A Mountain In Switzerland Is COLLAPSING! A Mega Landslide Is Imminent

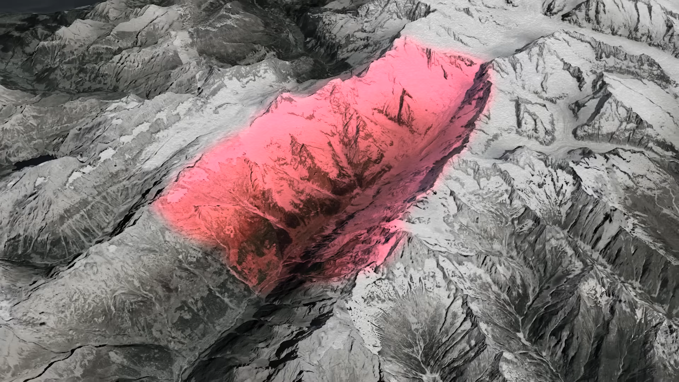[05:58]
Blatton is located directly below the overhanging slope, meaning that a direct impact is possible.